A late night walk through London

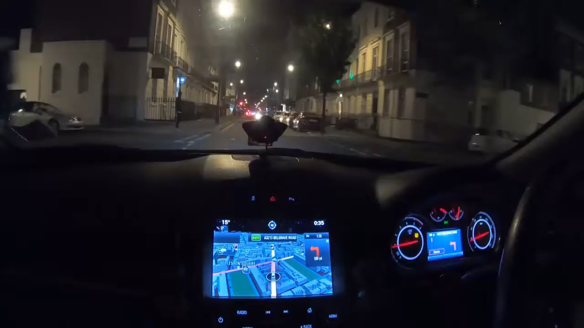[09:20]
Încă mai este ceva trafic. Nu, bineînțeles, nu-i traficul ăla de peste zi.
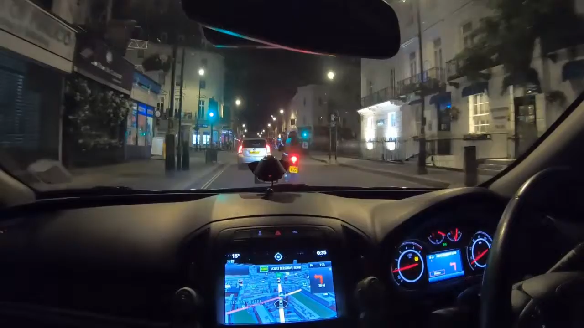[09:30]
Please turn next left.